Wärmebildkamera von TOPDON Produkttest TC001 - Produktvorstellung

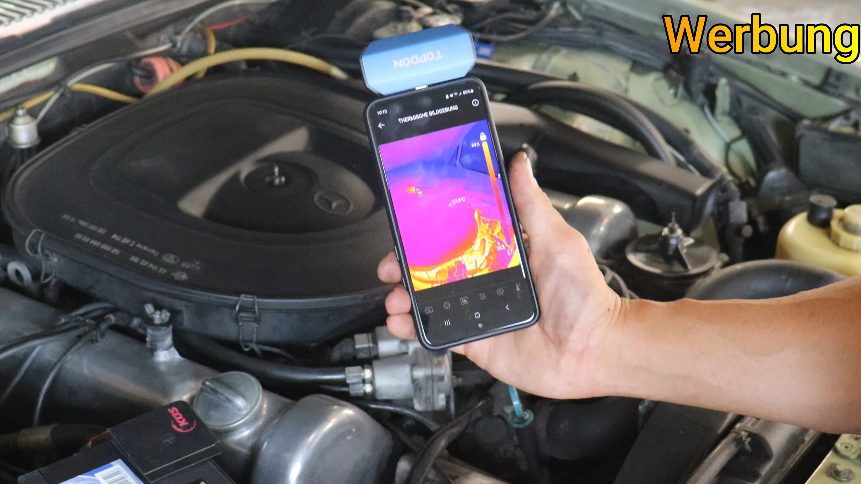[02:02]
So, und jetzt zeigt es mir hier schön die Wärmequellen an, beziehungsweise die Hitzequellen. Das Fahrzeug lief jetzt vor circa einer halben Stunde und ich habe jetzt hier immer noch am Luftfilter 41 Grad.
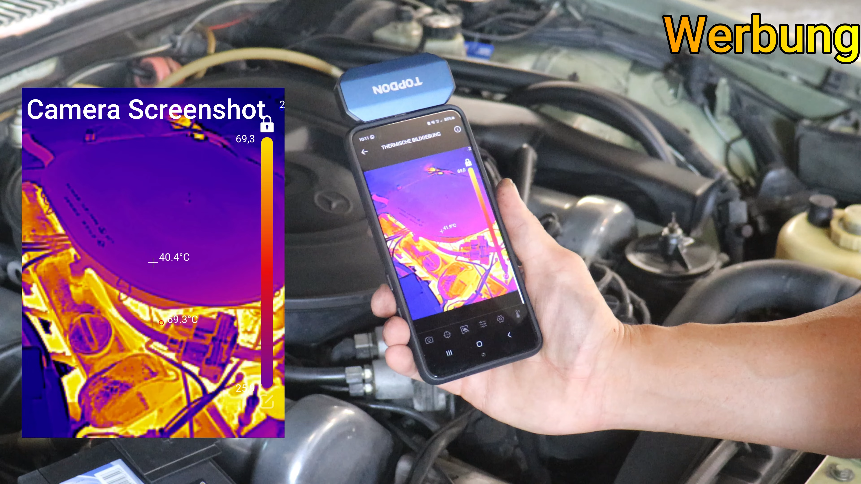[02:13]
On screen: spot 40.4°C
Und hier am Motor weiter unten habe ich dann schon 60 Grad. Das Ganze kann ich dann auch fotografiere. Ich kann jetzt hier ein Foto machen. Dann ist das hier im Speicher drin. Wenn ich zur Einstellung gehe, kann ich mir auch das Ganze anders anzeigen lassen, mit einer anderen Farbgebung.
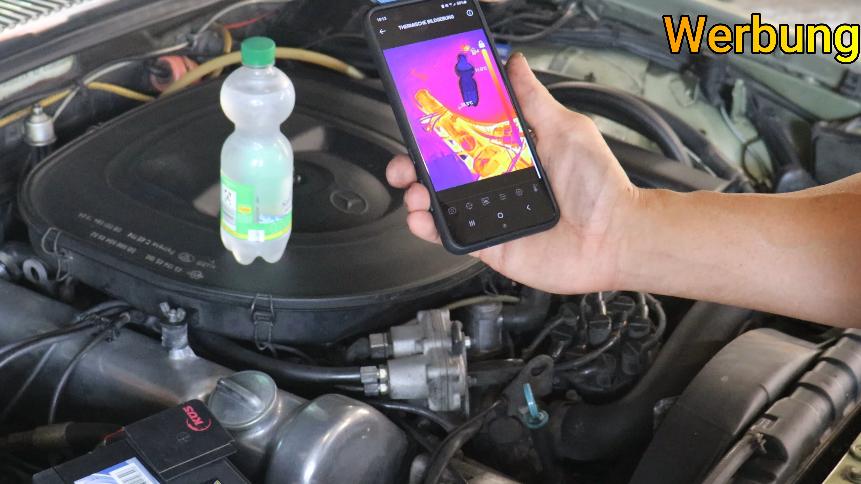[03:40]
Ich schiebe hier meine Hand dazwischen. Dann kommt er dann auf 35 Grad. Er zeigt das hier schön an. Verschiedene Einstellungen kann ich, wie gesagt, hier nochmal. Kann der Kontrast verändern. Duales Licht, nur Einsteller, Transparenz verändern. Mir das Ganze auch noch etwas anders anzeigen lassen.